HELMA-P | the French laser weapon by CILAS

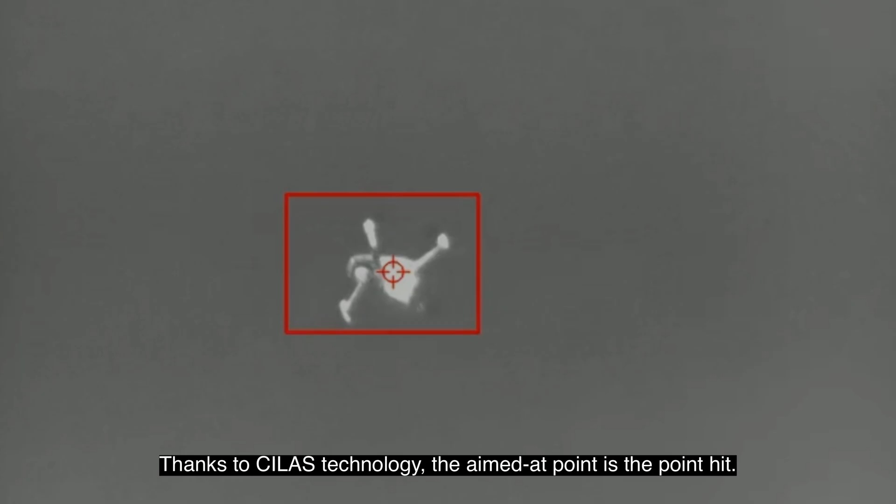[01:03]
Thanks to Silas technology, the aimed at point is the point hit.